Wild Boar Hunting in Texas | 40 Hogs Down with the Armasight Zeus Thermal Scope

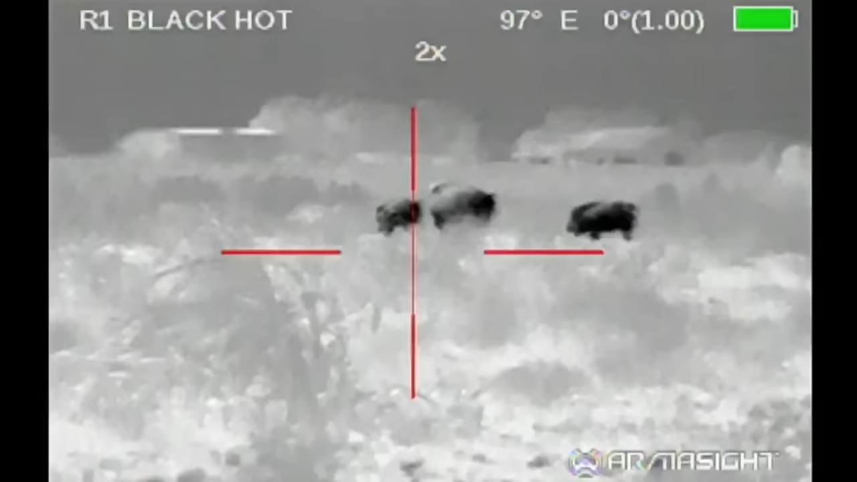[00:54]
Got one. Hold on, there's one.
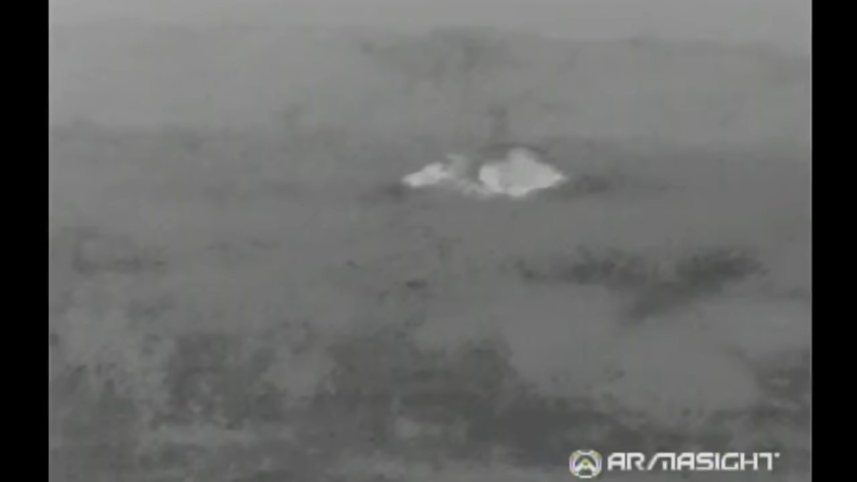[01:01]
Got it. Hold on. Got him.
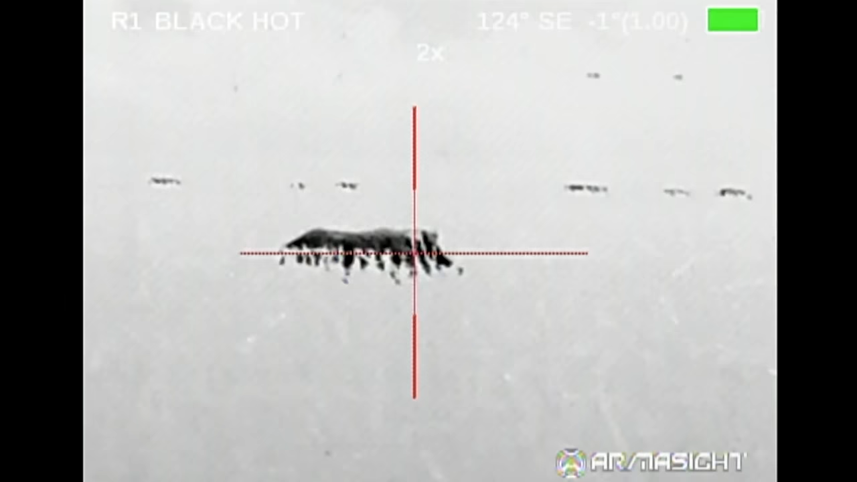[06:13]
Yeah. Let me hit him with the suppressor. Yeah, hit him. Ready? Yeah.